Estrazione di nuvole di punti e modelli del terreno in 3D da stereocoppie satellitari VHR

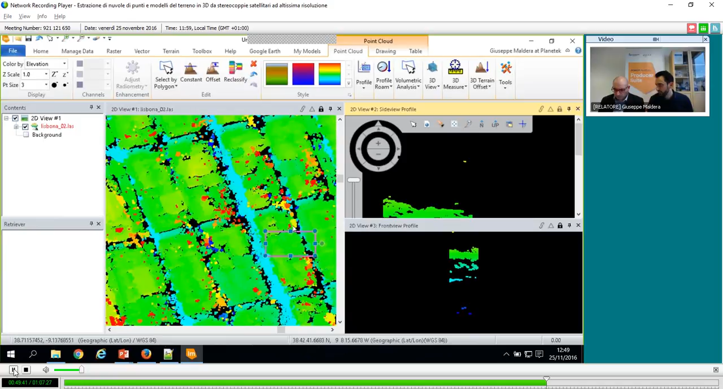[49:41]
utilizzando altri strumenti di cui parleremo diciamo, nelle ultime slide. Vediamo adesso l'ultimo passaggio interessante.
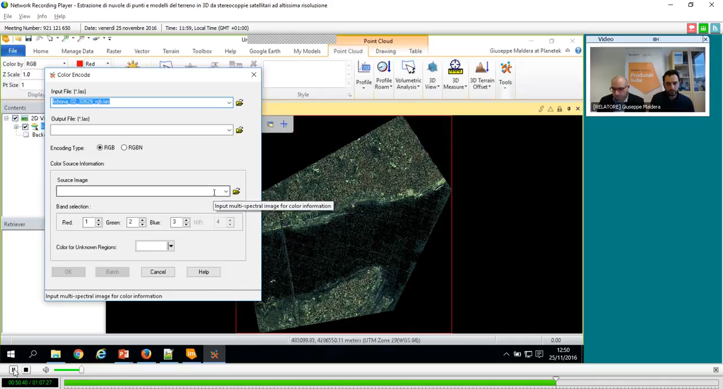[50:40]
Quindi qui gli dai il file LUT di partenza e il nome del file LUT in uscita, l'immagine da utilizzare, io ovviamente ho utilizzato l'immagine, diciamo una delle due immagini della stereocoppia, e ho detto anche che bande andare ad utilizzare per i tre canali RGB. Quindi ho ottenuto questa nuvola di punti, andiamo a vederla un po' più da vicino,
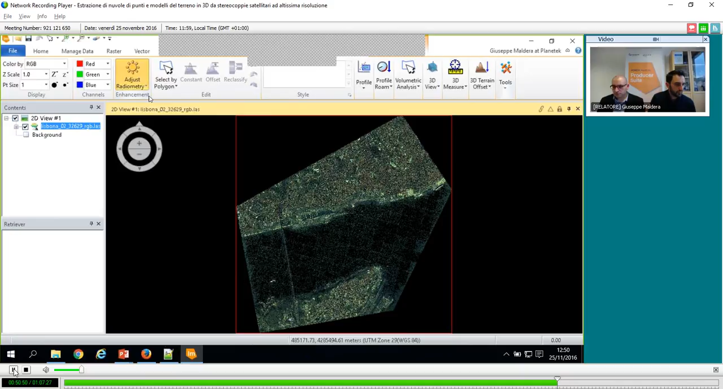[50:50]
anche sulla nuvola di punti posso andare ad eseguire lo stretching di questo grano, perché adesso ho le informazioni spettrali,
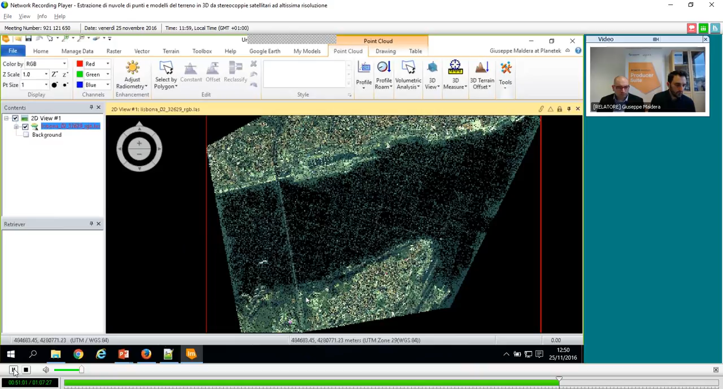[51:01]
quindi vedete quanto è densa.
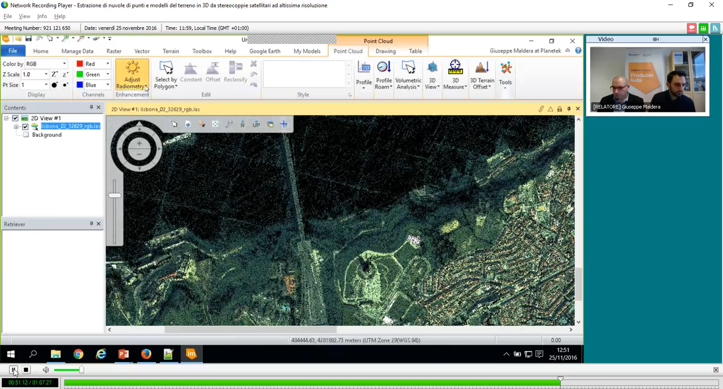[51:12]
Con un altro istogramma, se ok, in questo qua.
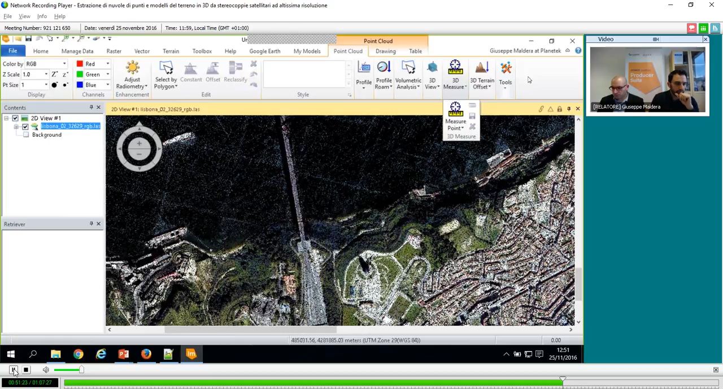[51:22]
Andiamo ad esempio a vederla in 3D, giusto per avere un'idea un po' più chiara. Quindi posso cliccare su 3D View Show 3D
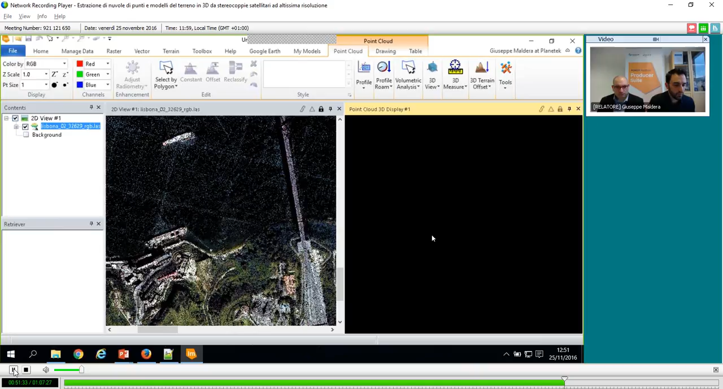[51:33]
e qui ho l'ambiente appunto 3D che mi permette di visualizzare l'angolo di punti.
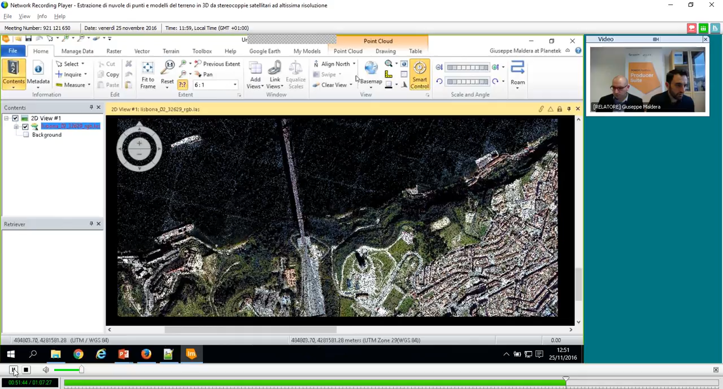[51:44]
Ok, quindi lo vediamo qua. Posso ovviamente utilizzare gli strumenti, cioè con il mouse
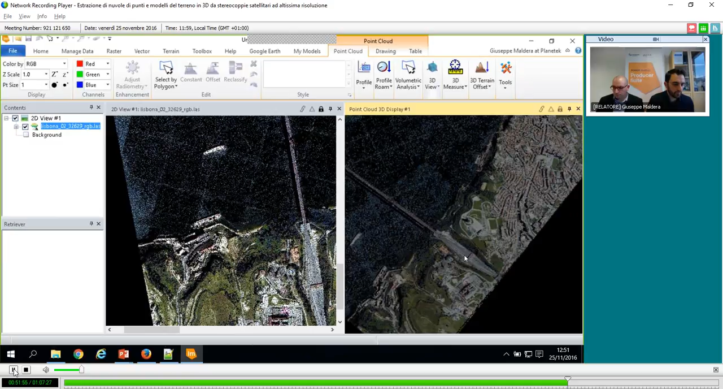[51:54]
posso muovermi, quindi vedete come effettivamente
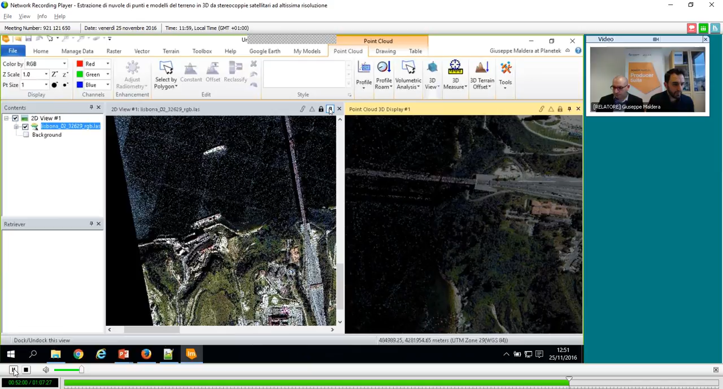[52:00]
abbiamo un altro dettaglio, magari posso andare a
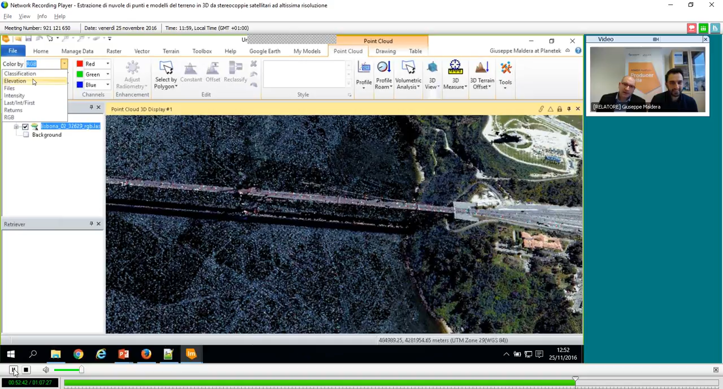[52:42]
Questo dipende ovviamente dal PC che stiamo utilizzando per la presentazione, però con PC e schede video più performanti si hanno delle performance migliori. Se adesso vado a visualizzare Questa è una cosa che Giuseppe fa, la io vabbè, stessa facciamo il webinar, ma nuvola di punti. sottolinea che vuole un PC più performante, no? L'ho capito, che non c'è No. bisogno che ogni volta per questa parte. Adesso vado a visualizzare la stessa nuvola di punti tematizzando per, diciamo, con la quota e si vede come addirittura siamo riusciti a individuare anche questi oggetti del fondo, quindi questi cavi metallici a distinguerli da tutti i punti adiacenti.
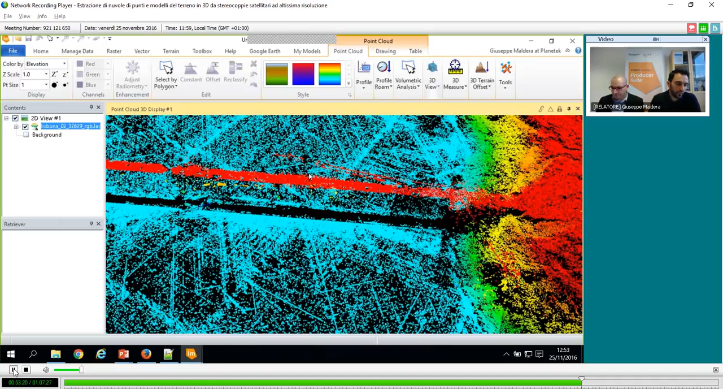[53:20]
Probabilmente erano questi cavi che avevano un po', diciamo, imbrogliato, se vogliamo, l'algoritmo per cui c'erano queste informazioni attorno al ponte. Però, come vedete, utilizzando gli strumenti di Airbus, è facile poi andare a migliorare la nuvola di punti. Questa nuvola di punti va, diciamo, in un workflow, diciamo, serio per la produzione, va ulteriormente editata con degli strumenti, diciamo, che fanno un po' di cleaning e eventualmente può essere trasformata in un raster. Per fare questo si utilizza lo strumento Terrain Prep Tool,
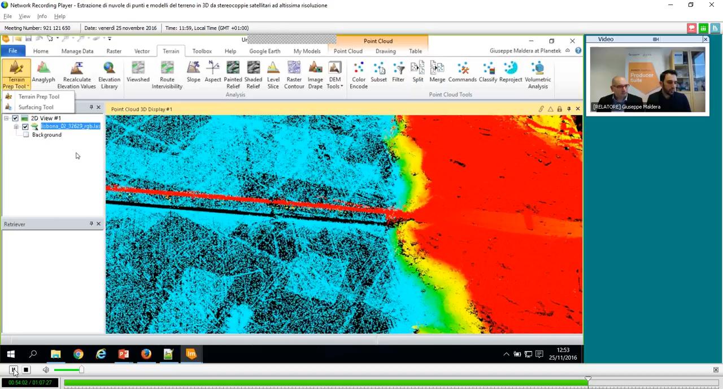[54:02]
Surfacing Tool, quindi si trasforma in raster, o se vogliamo le curve di livello, in curve di livello utilizzando il raster contour. Per cui abbiamo visto un po', diciamo, i passaggi principali. In questo webinar, a differenza degli altri, non abbiamo potuto fare tutti i passaggi perché comunque i processi fotogrammetrici, proprio per loro natura, richiedono Tempi di tempi di processamento più processamento lunghi. elevati. Però vi assicuro che il tutorial è molto dettagliato, per cui se volete potete approfondire quanto volete, è tutto interamente in italiano, ci sono tutti i dati.